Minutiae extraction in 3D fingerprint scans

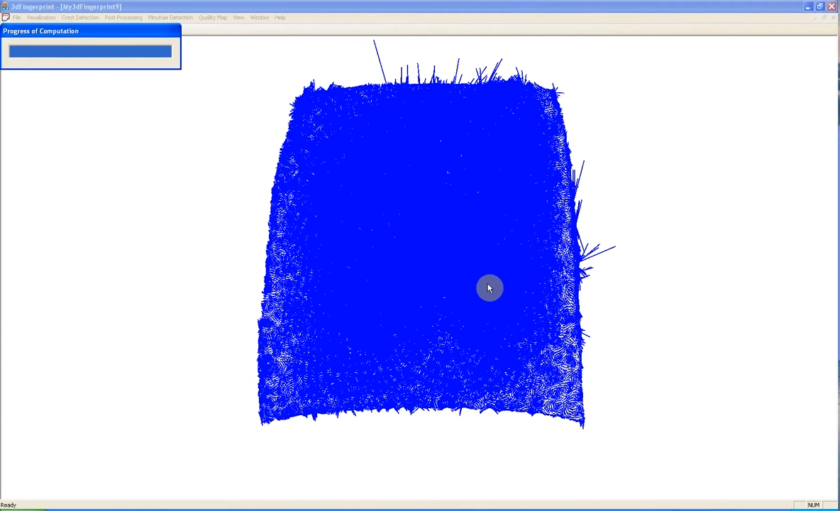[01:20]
This is the result of ridge and ravines detection. Red lines are showing ridges and blue lines are showing ravines. Then we need to do some post-processing to avoid false Minishia detection.
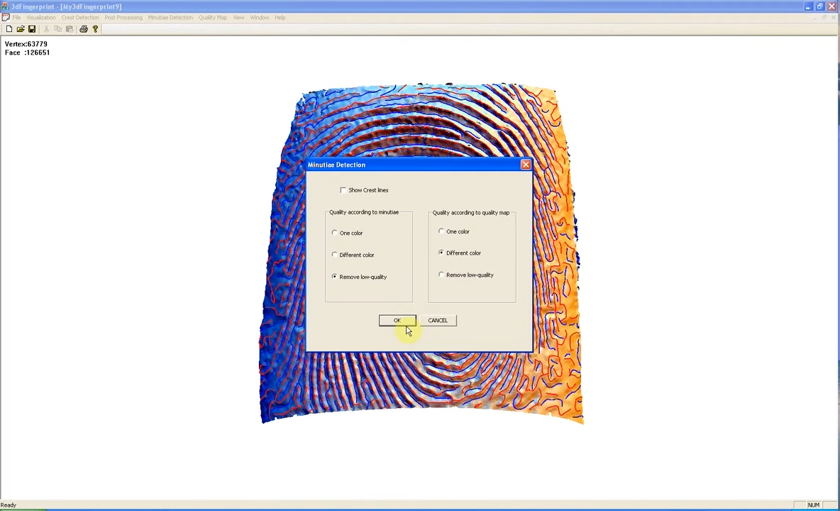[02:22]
Which can later on be used for matching purposes. Here we have option to remove low quality Minishia or showing different quality with different colors. Red Minishia show high quality Minishia. And black Minishia show Minishia detected in low quality areas.
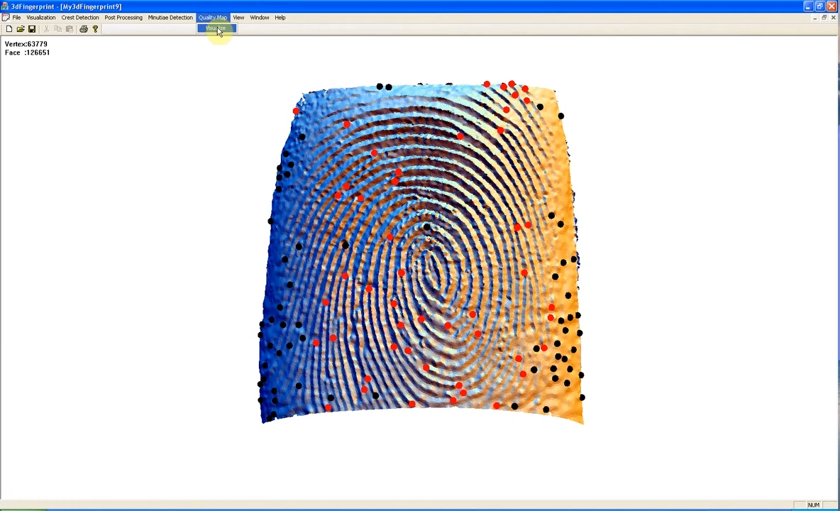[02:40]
And this is the quality map for 3D fingerprint scans.
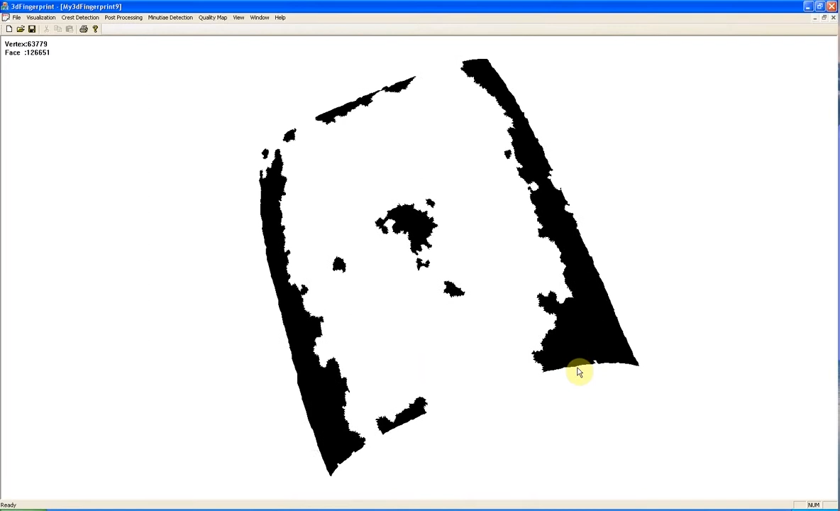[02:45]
Black shows poor quality. And white shows high quality.
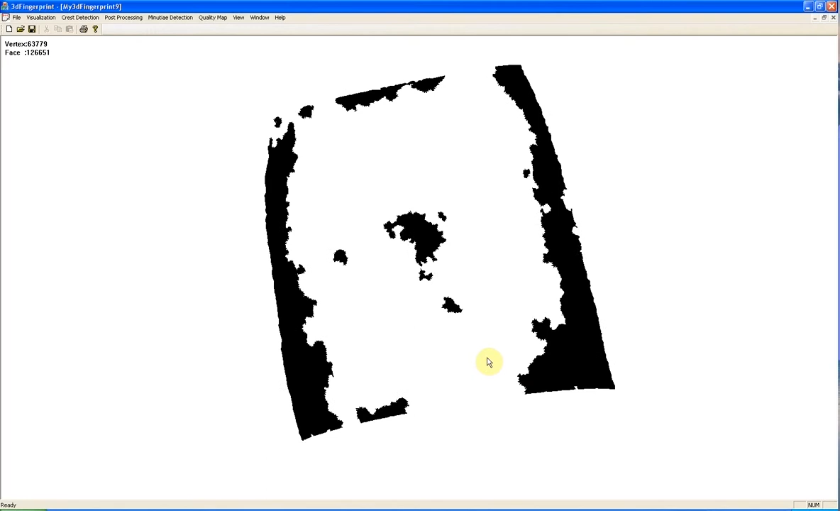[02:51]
We also have a different option for visualization.
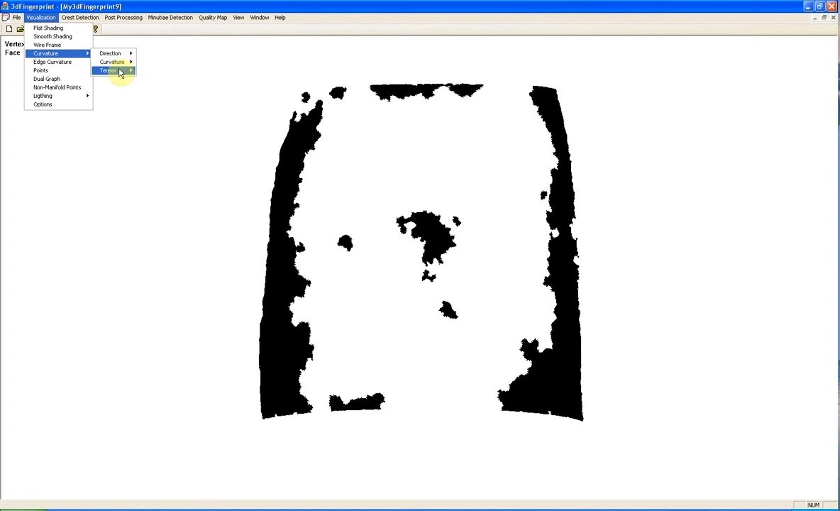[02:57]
We can visualize maximum tensor. Maximum principal curvature.
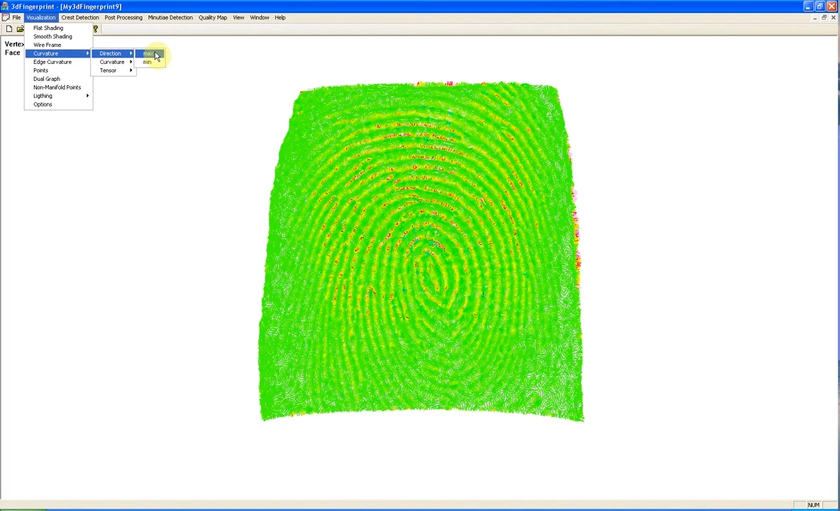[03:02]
A direction. Minimum tensor.
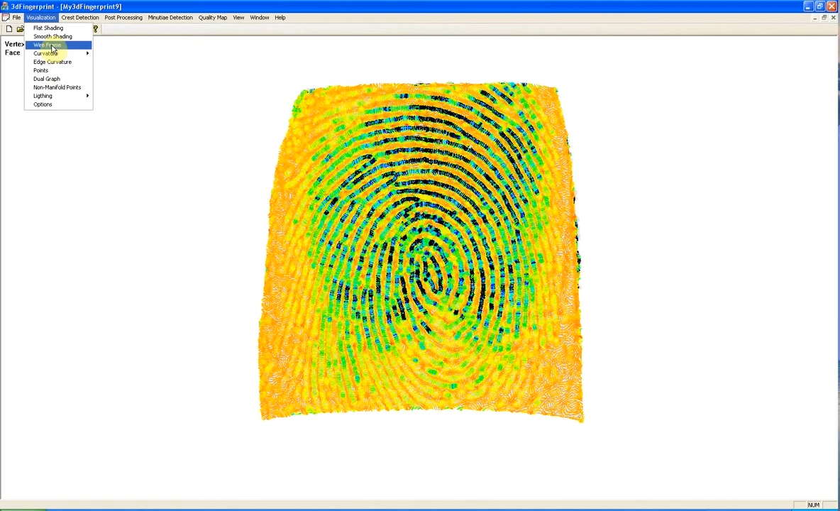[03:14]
We can visualize dual graph.
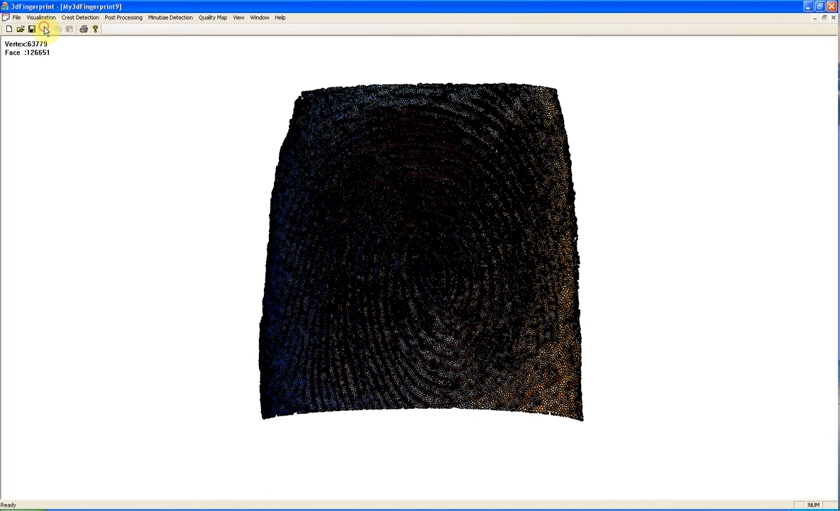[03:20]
And we have a different lighting condition. This software is developed by Sara Shafai. Under supervision of Dr.